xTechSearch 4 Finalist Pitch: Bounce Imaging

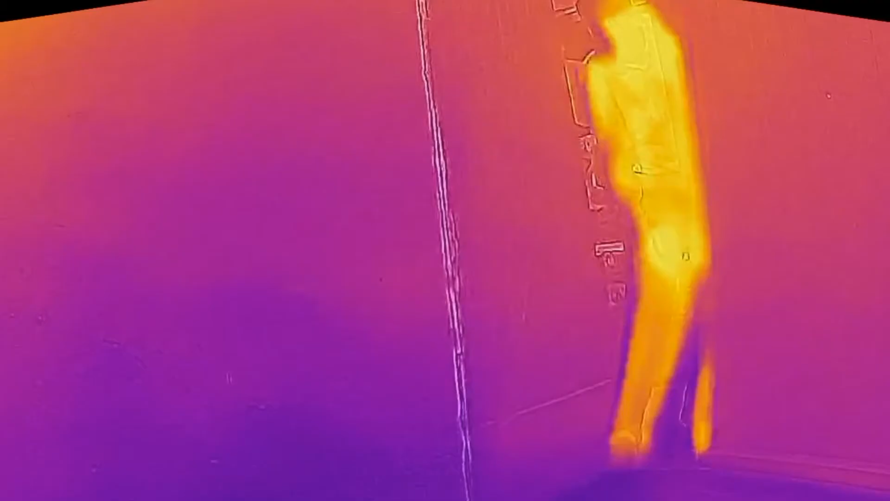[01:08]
At the same time with X-Tech we're trying to develop a thermal version of our camera
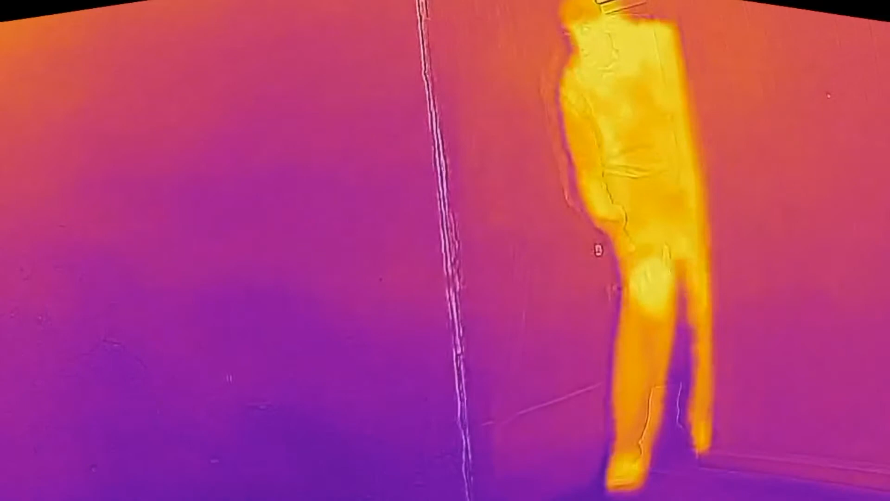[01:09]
that can work in a bigger range of environments for more users.